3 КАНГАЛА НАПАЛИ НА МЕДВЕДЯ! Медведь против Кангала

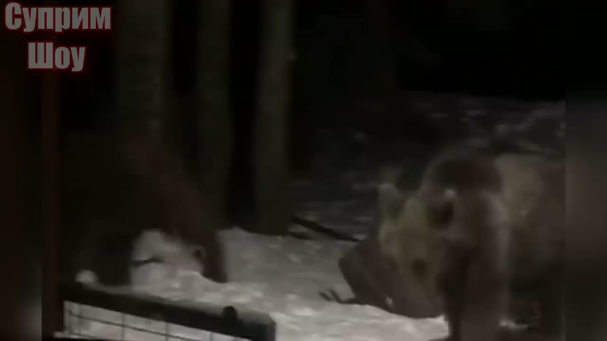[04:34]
Мать с голодными медвежатами рискованно вторглась на территории людей, чтобы прокормить себя и малышей. Как вдруг им на пути попали сразу три кангала, которые быстро настигли мать и атаковали ее.